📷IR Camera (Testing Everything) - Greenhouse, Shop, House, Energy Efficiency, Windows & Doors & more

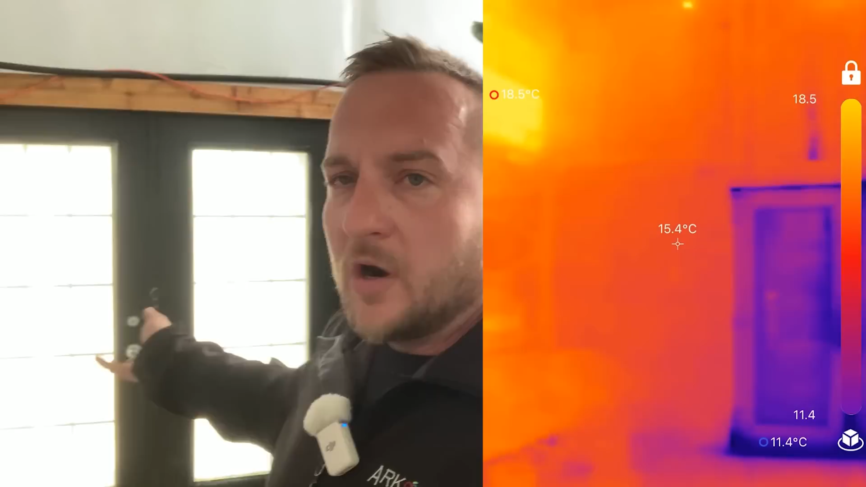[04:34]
On screen: spot 15.4°C
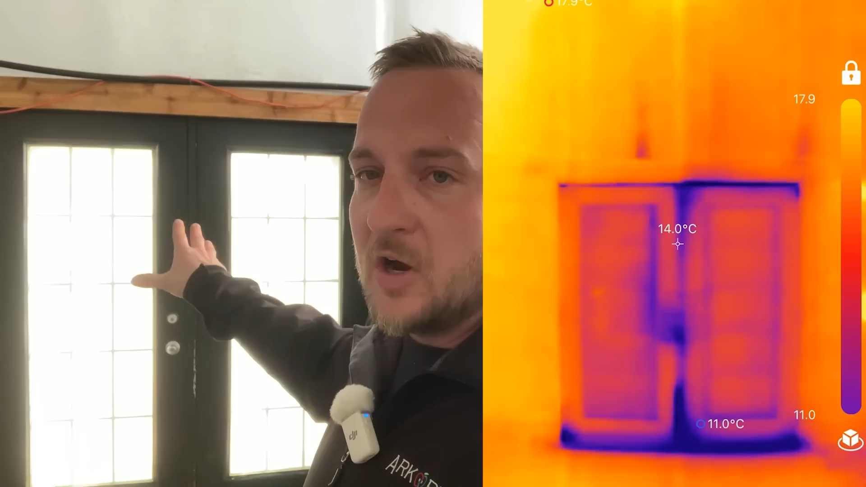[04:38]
On screen: spot 14.0°C, min 11.0°C
And it clearly shows how efficient it is compared to just if you had one set of garden doors in. The double-double system works excellent.
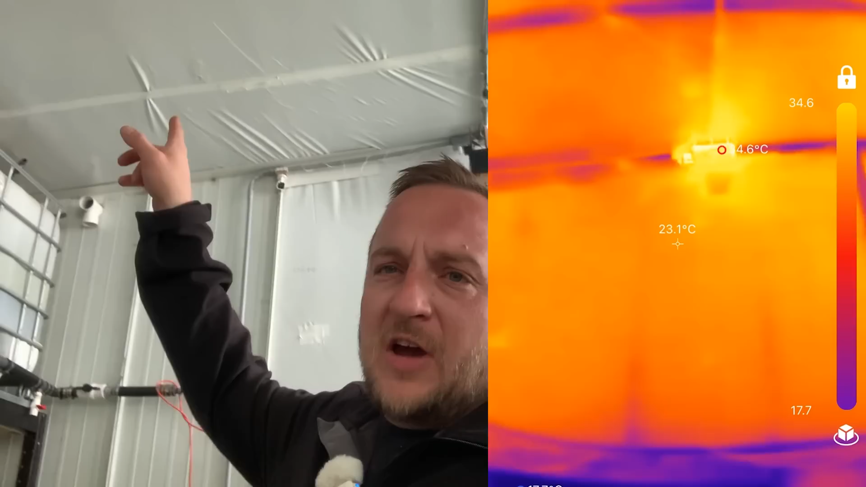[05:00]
On screen: spot 23.1°C
you can tell a little bit if I was to shine it at kind of the ceiling where the trusses are,
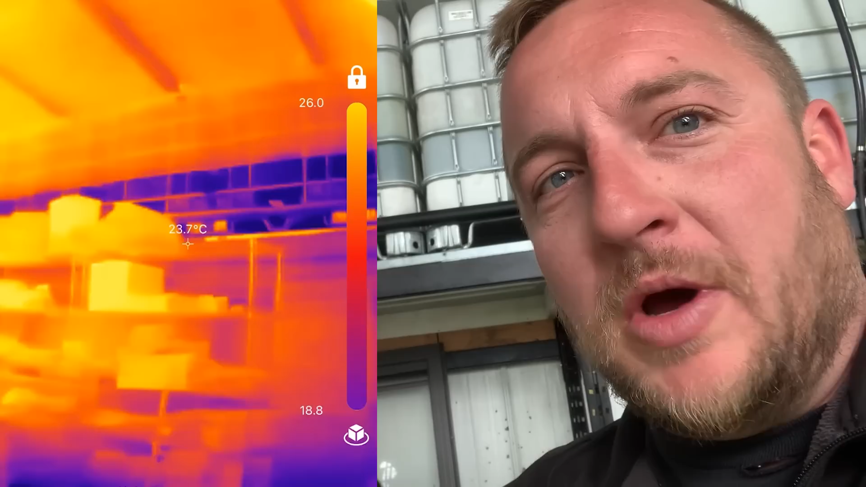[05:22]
On screen: spot 23.7°C
which means the water is being warmed by the sun by day.
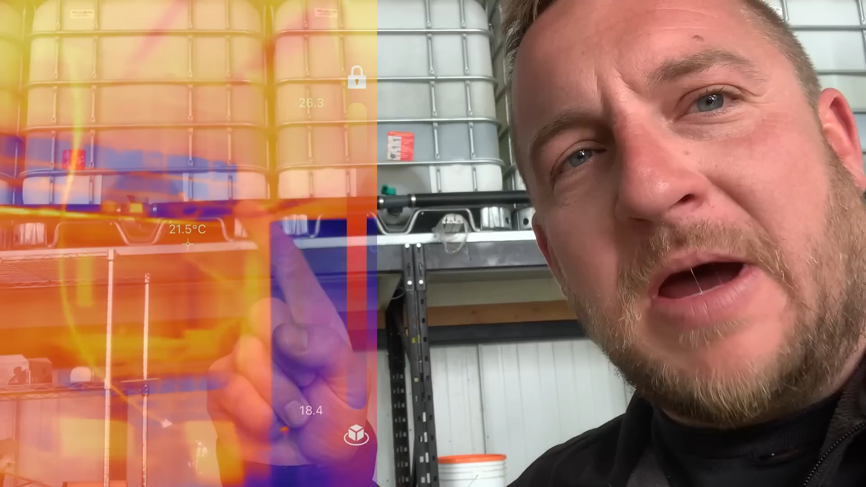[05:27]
On screen: spot 21.5°C
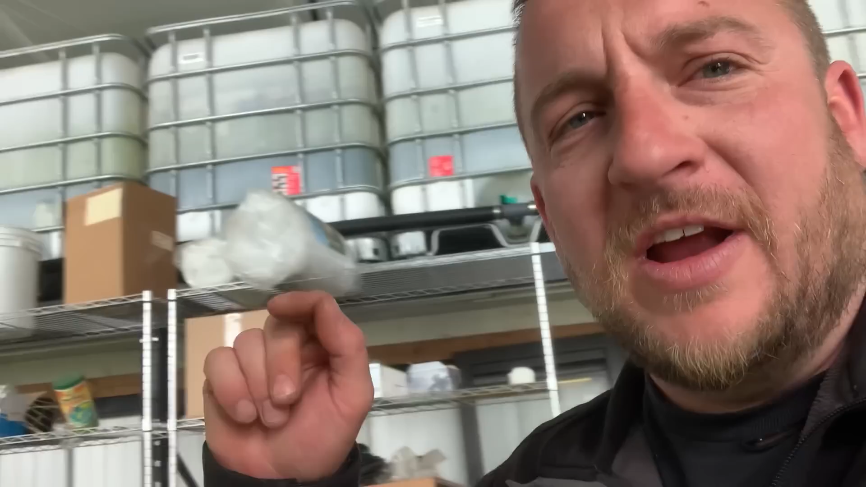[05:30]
And then when I check first thing in the morning or in the middle of the night, this is giving off heat. So it's sucking heat right now.
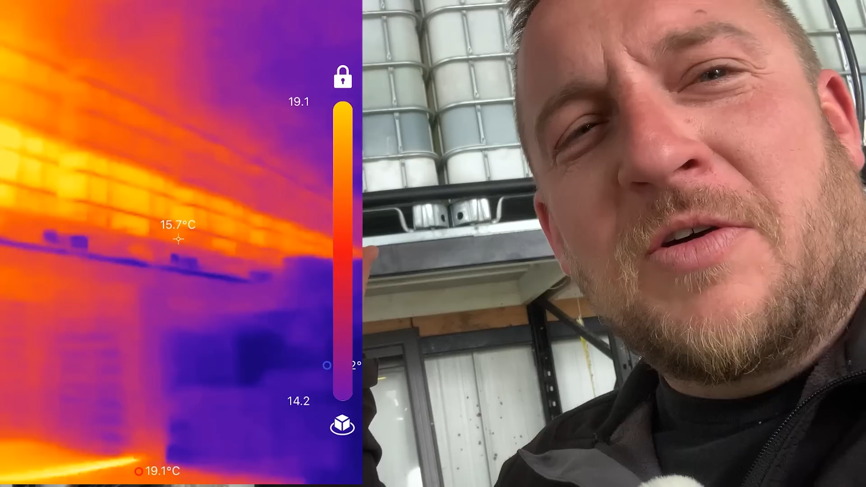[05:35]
On screen: spot 15.7°C
Thermal imager shows and it's giving heat back at night. Same with the concrete in the middle of the afternoon. The concrete is the coldest spot.
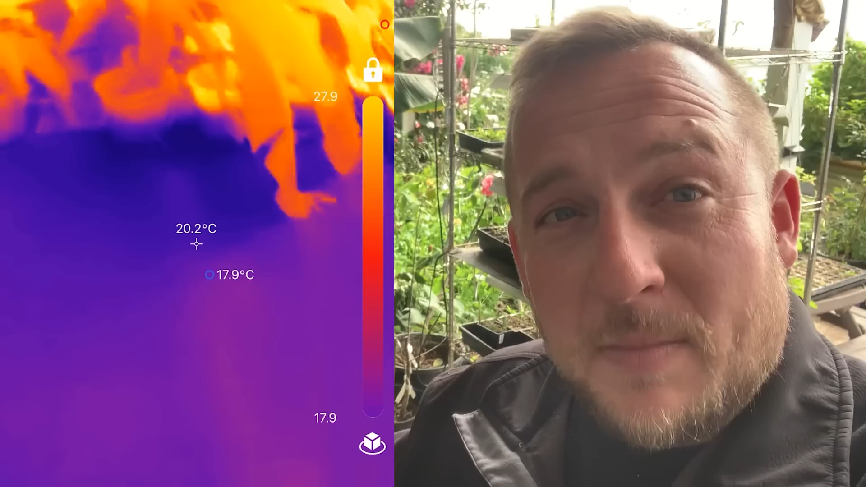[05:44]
On screen: spot 20.2°C
It is nice and warm in the greenhouse. So the concrete is picking up all of that energy by day.
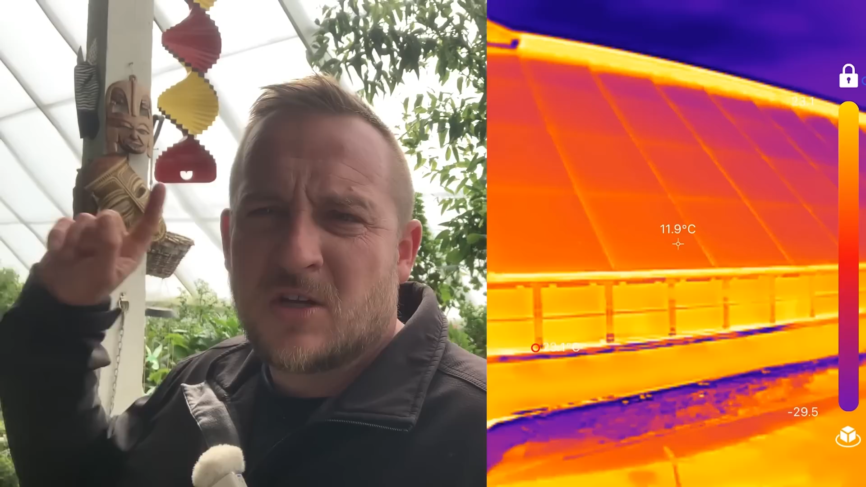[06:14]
On screen: spot 11.9°C
So this is a twin wall, eight mil polycarbonate outside with a six inch air gap and six mil greenhouse UV resistant poly on the inside. And obviously that's the coldest spot that shows up on the thermal imager
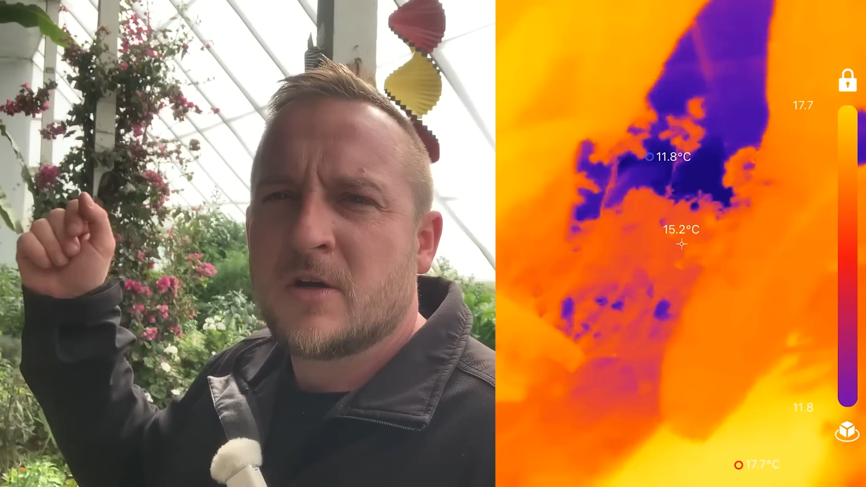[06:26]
On screen: spot 15.2°C, min 11.8°C
in our cold nights and definitely picked it up.
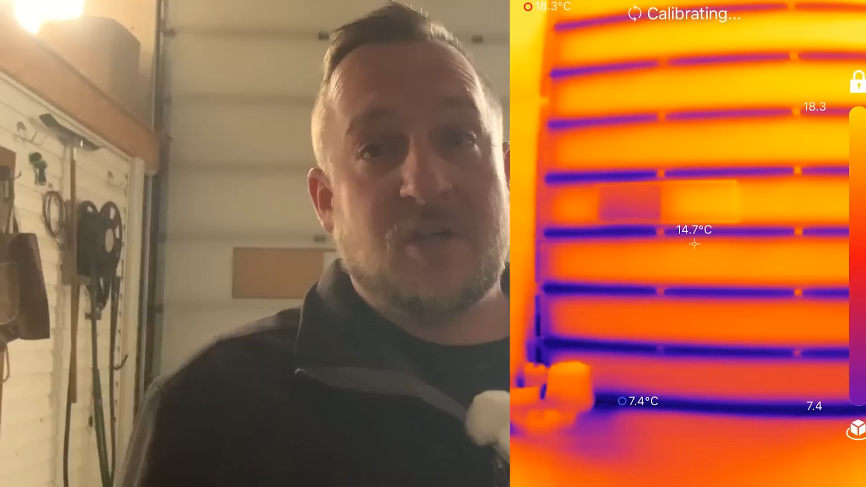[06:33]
On screen: spot 14.7°C, min 7.4°C
My shop is very, very efficient, except for the south side of it has two massive overhead doors almost taking up the whole wall.
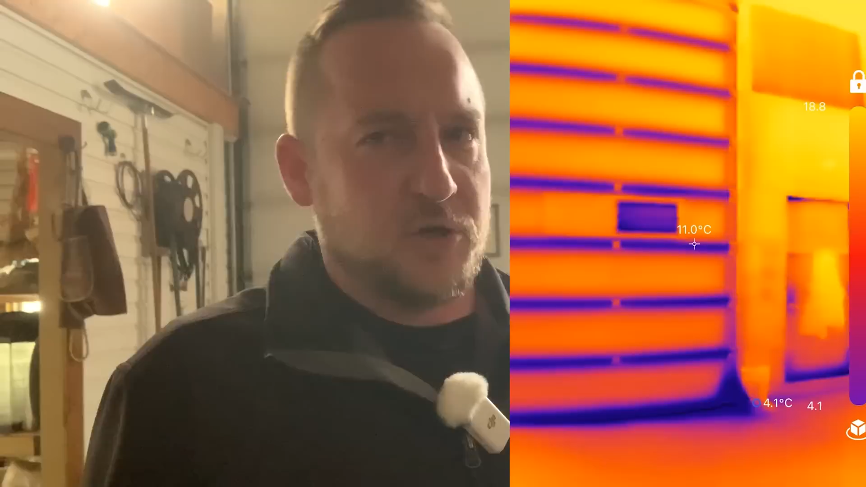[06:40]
On screen: spot 11.0°C
I knew that was a weak point, but just how bad? It's pretty bad. The thermal imager on the outside, when I'm outside looking at my shop, I can clearly see the heat escaping.
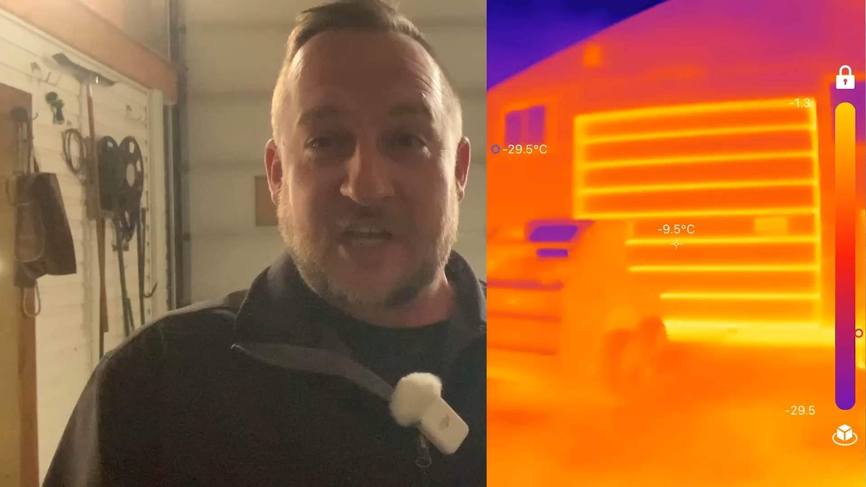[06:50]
On screen: spot -9.5°C
And on the inside of my shop, like it's cold outside still where I live,
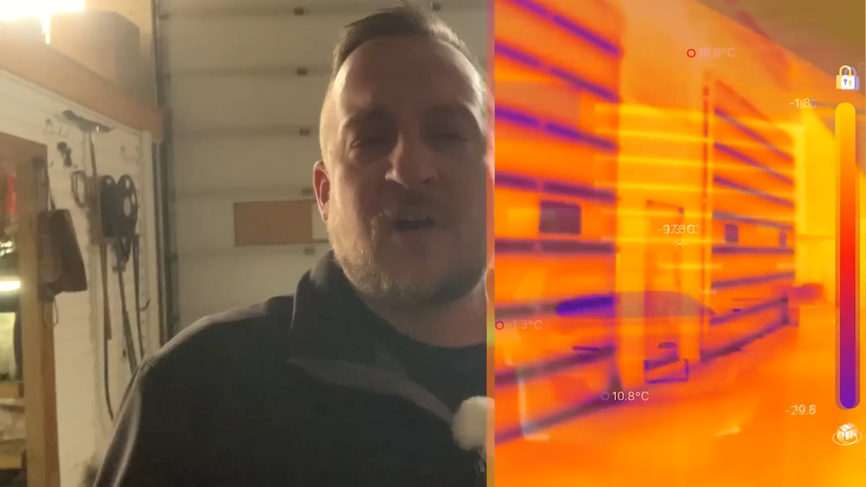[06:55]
you can clearly see how inefficient it is.
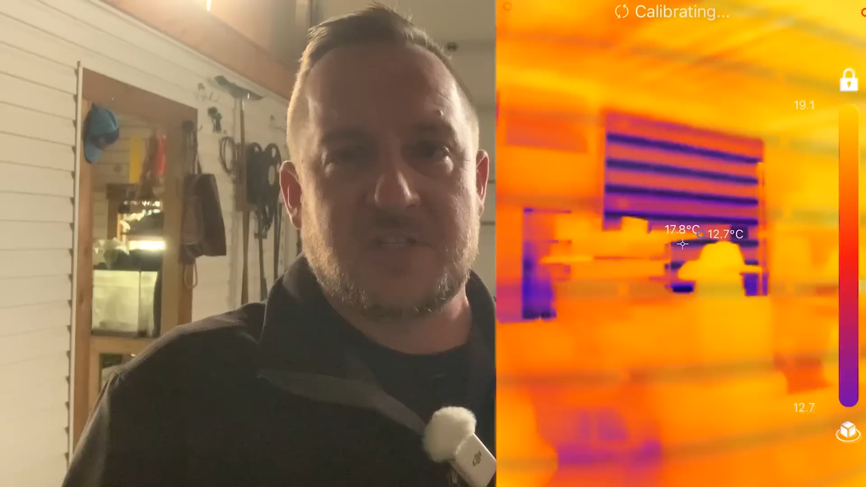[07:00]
On screen: spot 17.8°C
So my plan is to do an accordion style or some sort of additional door on the outside with an air gap to fix this issue.
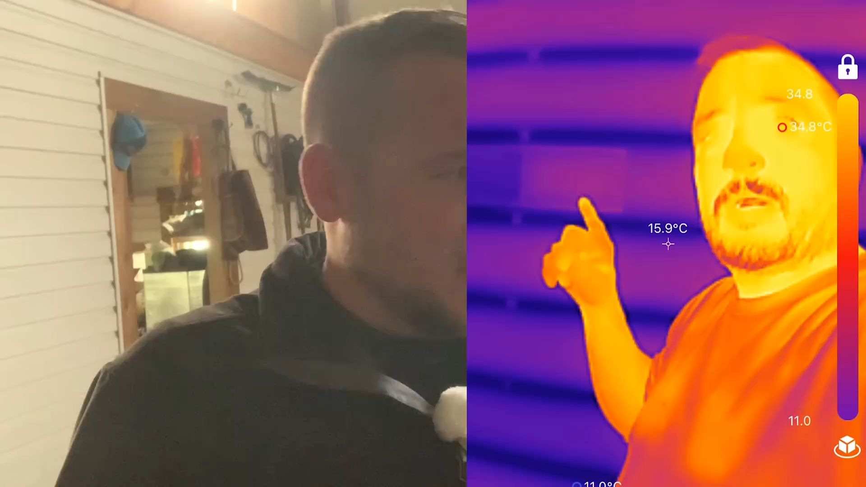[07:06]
On screen: spot 15.9°C, max 34.8°C
This is where all of my heat loss goes.
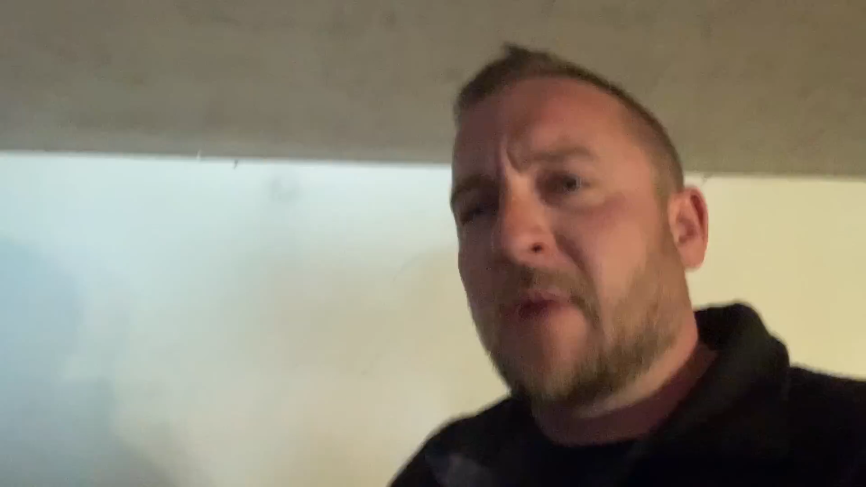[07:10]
My shop doesn't have an eave overhang going out.
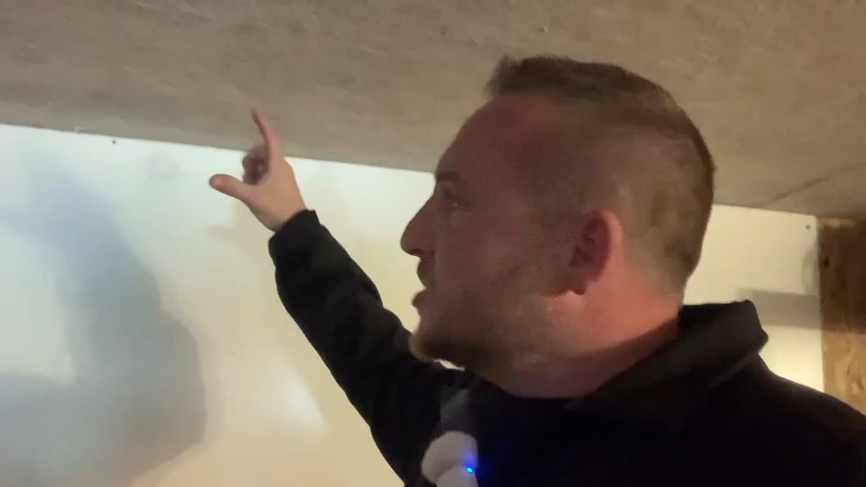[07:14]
So with blowing insulation, I was only able to put like six inches of blowing insulation there. The rest of the attic has 32 inches or R80 blow in. But always on your building, the eave goes this way, the trusses go this way.
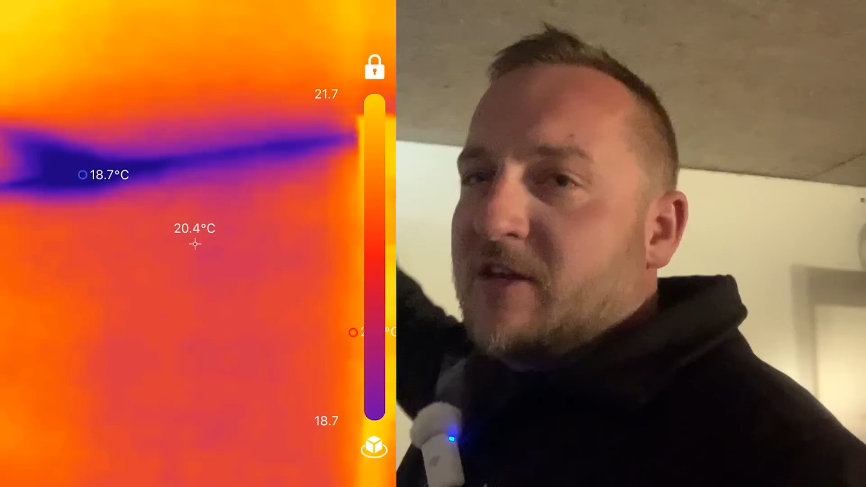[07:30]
On screen: spot 20.4°C
Out here is the coldest spot in this top corner and that clearly shows up.
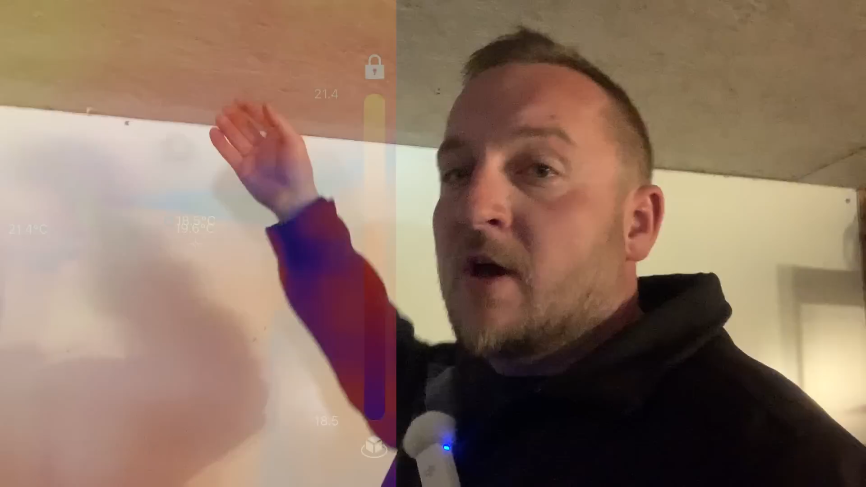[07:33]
For doing all this YouTube stuff for you guys, I got myself a pretty high tech computer.